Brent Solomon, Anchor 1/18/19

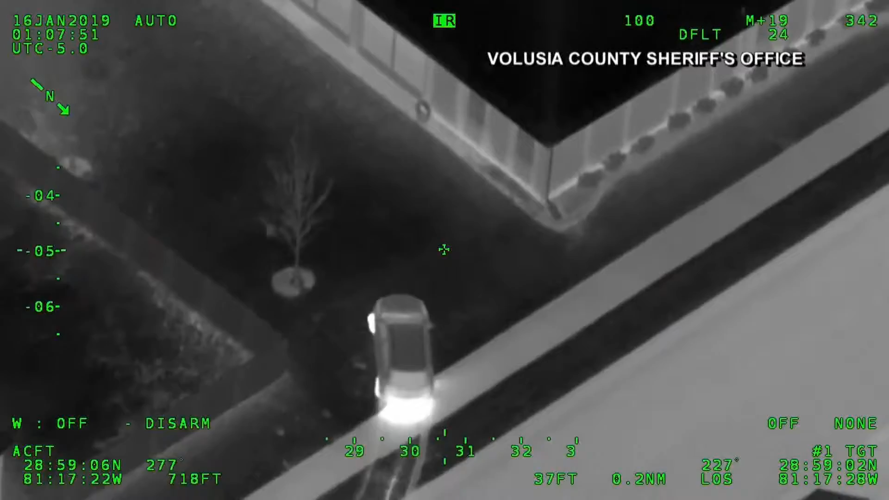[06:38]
Also caught on camera this afternoon, a trio of crime fighting horses helping deputies in Florida saddle a fleeing suspect.
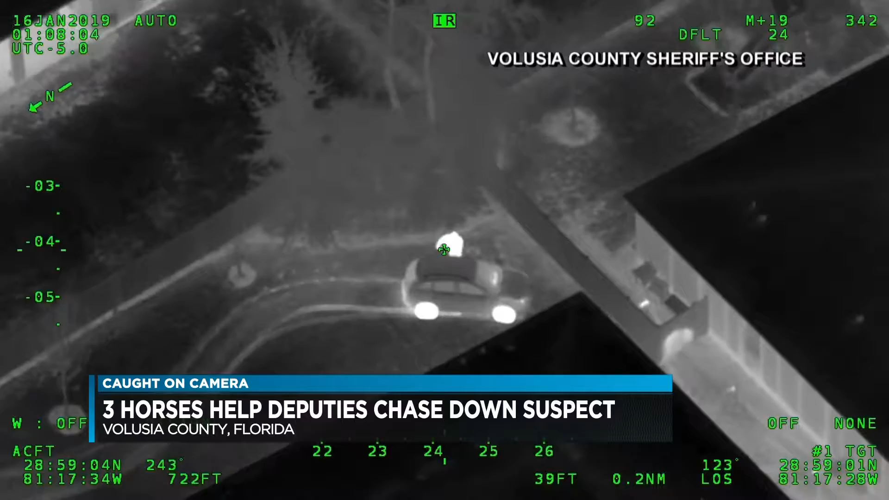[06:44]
You can see that suspect driving his car across the lawn. He then hops a fence and begins to run.
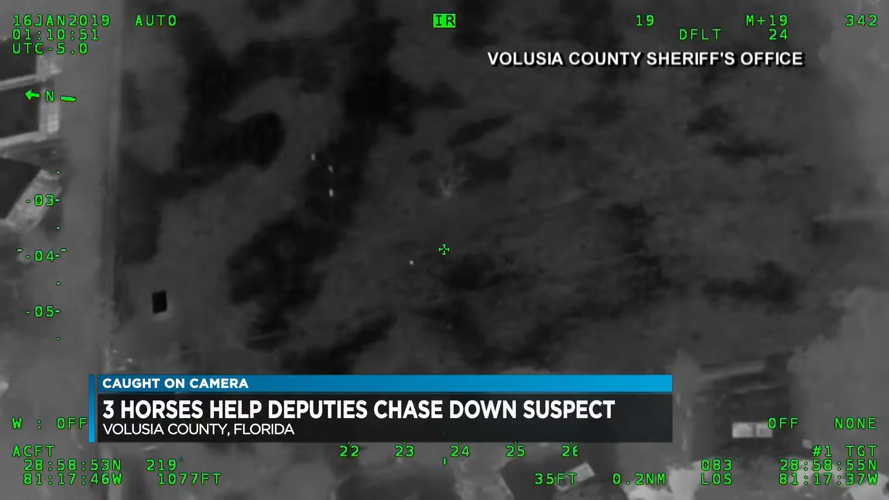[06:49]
run through a horse pasture. Three horses spot the man and take off after him.
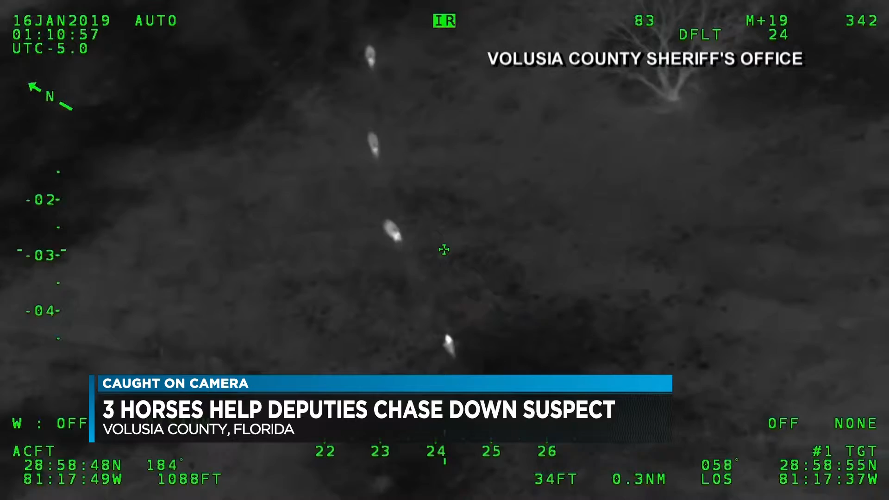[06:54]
At one point, the lead horse kicks the man, throwing him to the ground before it runs away.
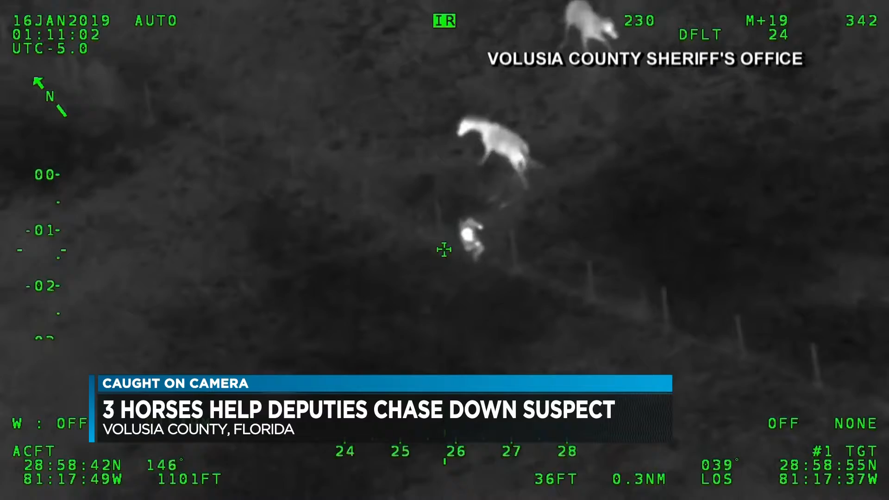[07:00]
He ran right into the deputies as he tried to go back over the fence. The man now facing a number of criminal charges.